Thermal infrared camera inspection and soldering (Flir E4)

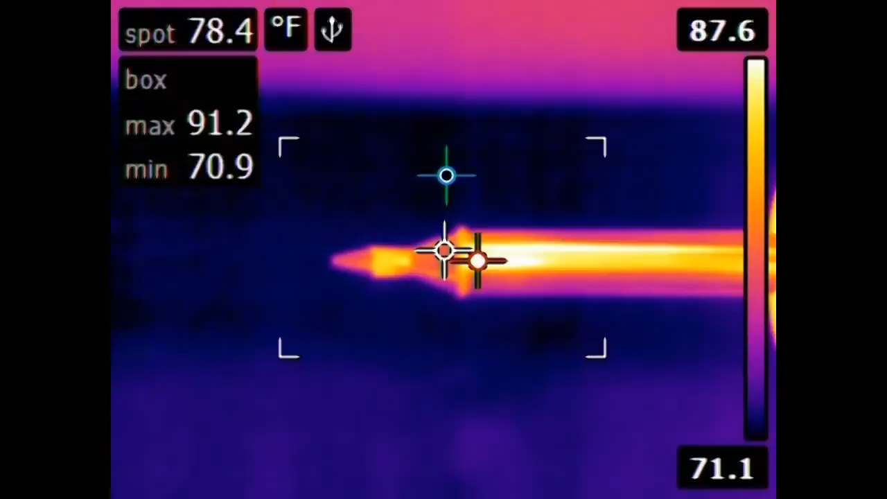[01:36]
On screen: spot 78.4°F, max 91.2°F, min 70.9°F, scale top 87.6°F, scale bottom 71.1°F
iron on and you can see how very quickly it begins to heat up. And it's now exceeded the maximum temperature that the FLIR can record. Here's a piece of solder getting melted onto the tip of the soldering iron. This is a sponge that you usually use to clean off the tip of the soldering iron.
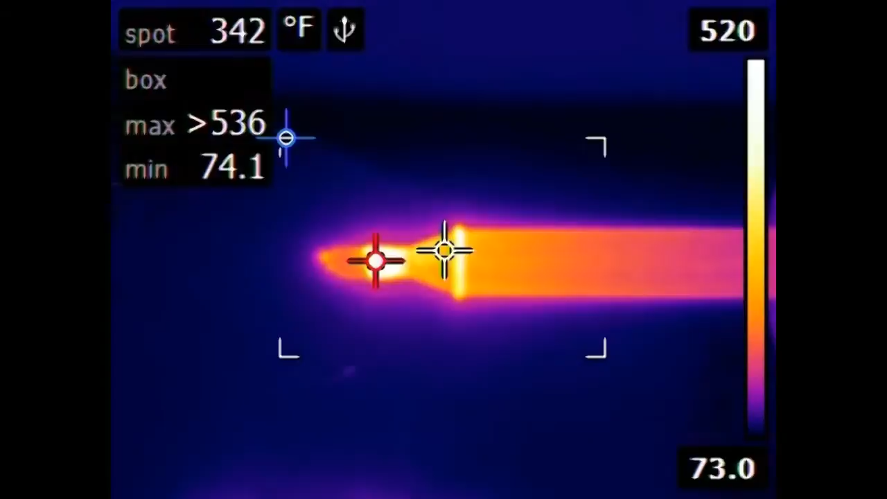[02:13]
On screen: spot 342°F, min 74.1°F, scale top 520°F, scale bottom 73.0°F
Notice how the sponge itself gets hot. I was surprised that it didn't cool off the soldering iron. If it does so, it's just not by very much. Let's add a little bit more solder back on.
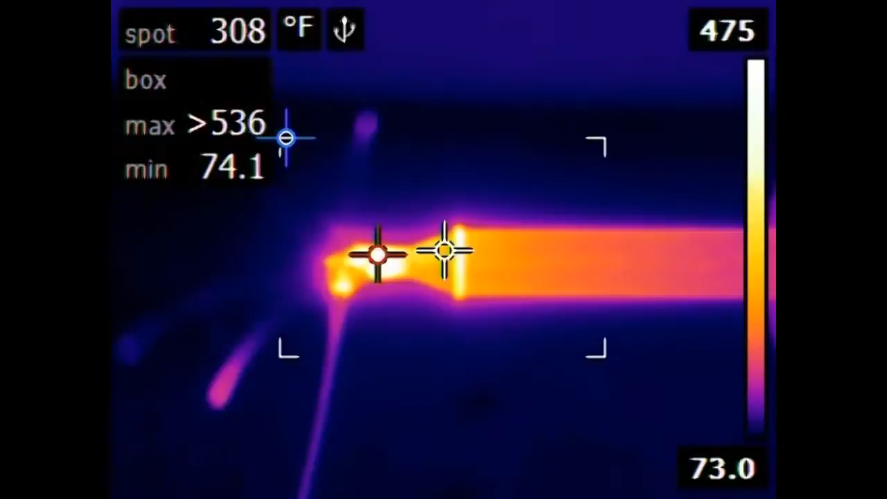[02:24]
On screen: spot 308°F, min 74.1°F
Here's a circuit board with a couple extraneous wires that need to be desoldered.
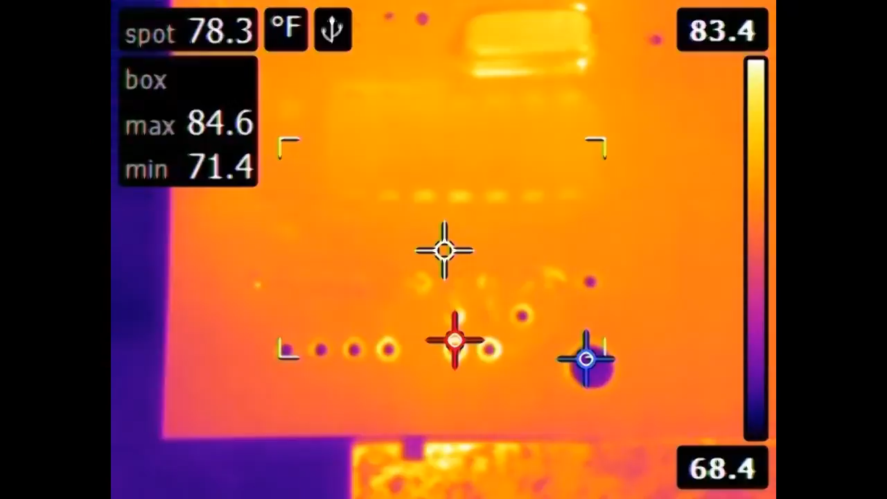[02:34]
On screen: spot 78.3°F, max 84.6°F, min 71.4°F, scale top 83.4°F, scale bottom 68.4°F
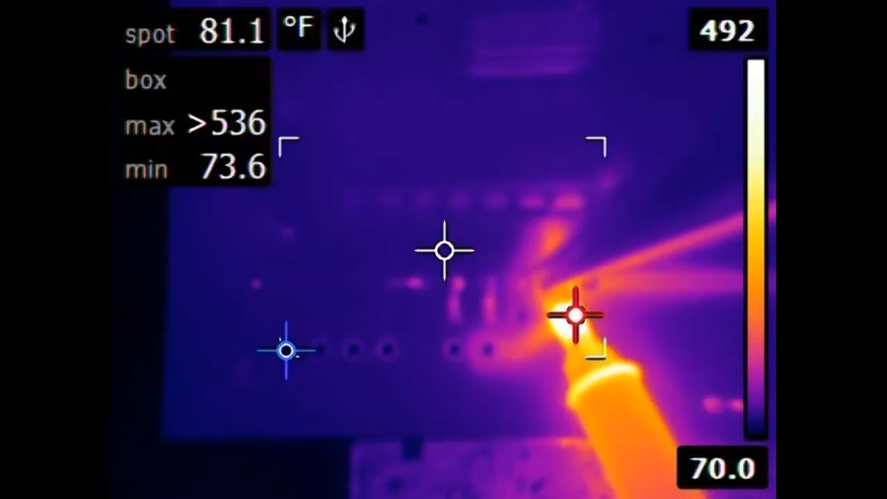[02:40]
On screen: spot 81.1°F, min 73.6°F
The problem with the imaging is as soon as the soldering tip is introduced to the scene, it causes the rest of the board to appear dark blue.
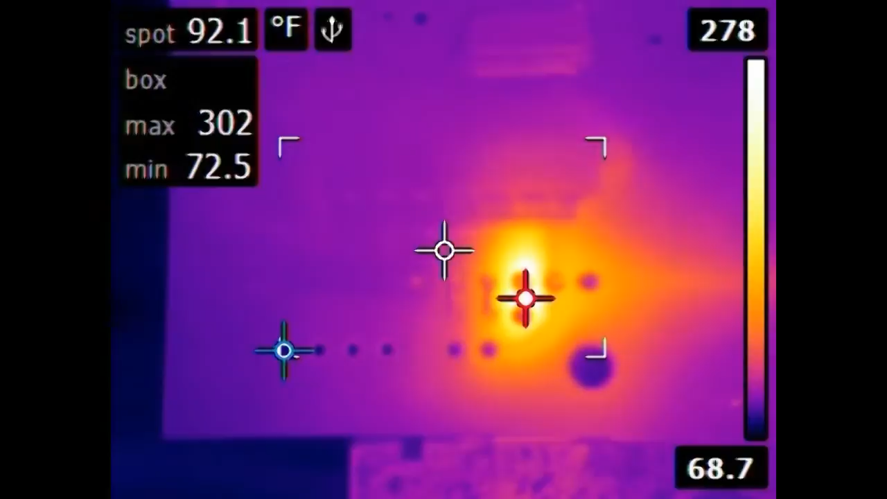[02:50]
On screen: spot 92.1°F, max 302°F, min 72.5°F, scale top 278°F, scale bottom 68.7°F
Every once in a while you can see traces of copper on the board.
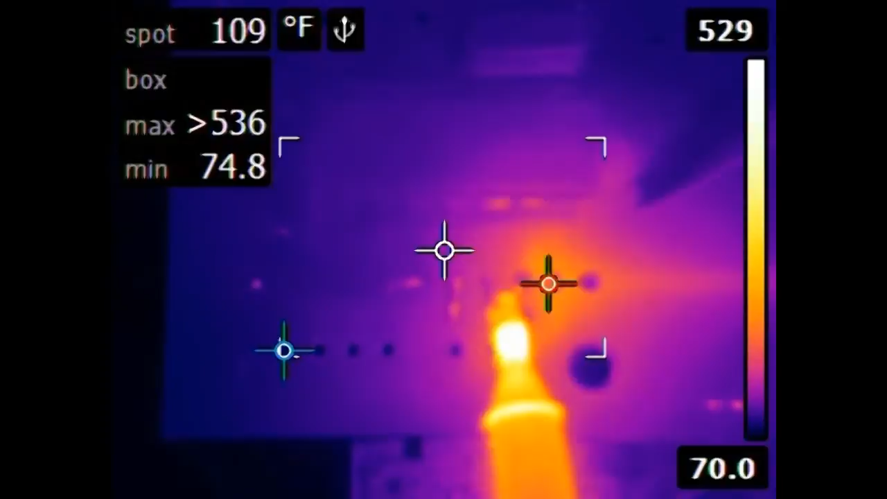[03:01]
On screen: spot 109°F, min 74.8°F, scale top 529°F, scale bottom 70.0°F
At this point the board isn't getting hotter, the soldering iron is removed and so the hot spots are now being highlighted more brightly. You can see how the heat goes across the board. Putting the soldering iron underneath and trying to pull off the loose wires on top, you can still see the spread of heat. Obviously the tip is right underneath there at that point.
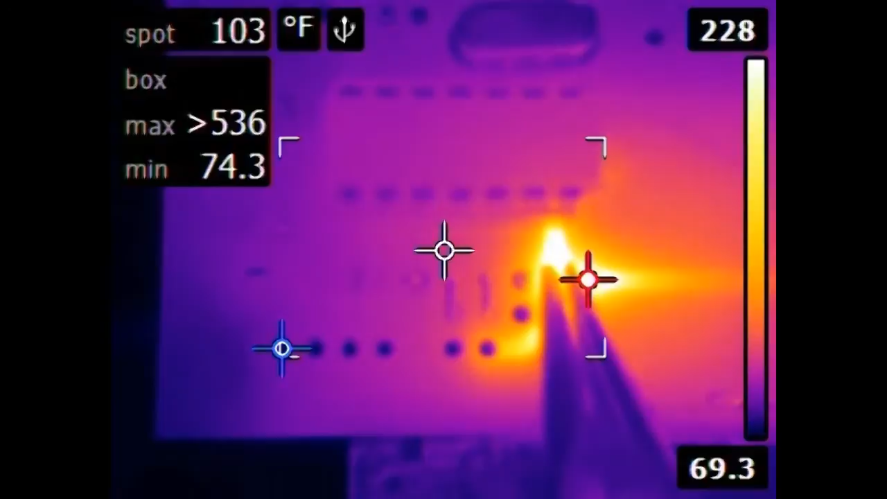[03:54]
On screen: spot 103°F
I mean the coldest spot at this point is around 74 degrees and the hottest is 110. It is kind of cool to see the traces light up when they're heated up from below.
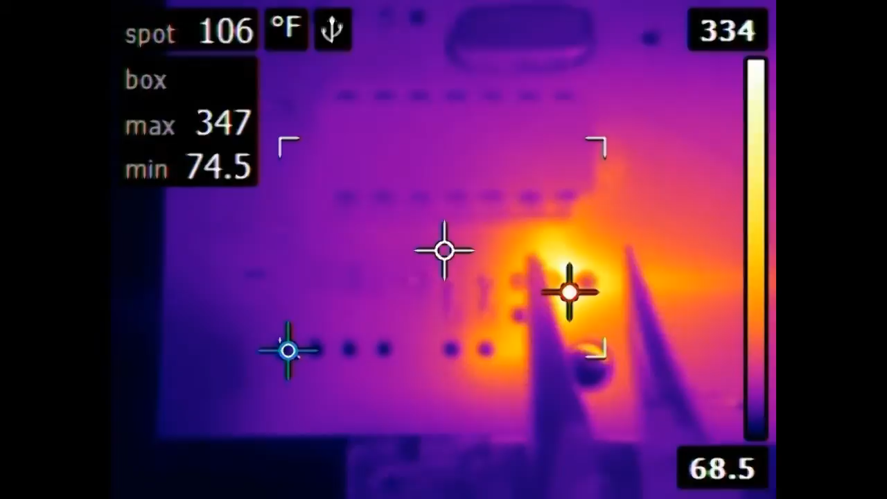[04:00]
On screen: spot 106°F
All of the heat from the soldering iron tip is transferring through a single plated through hole.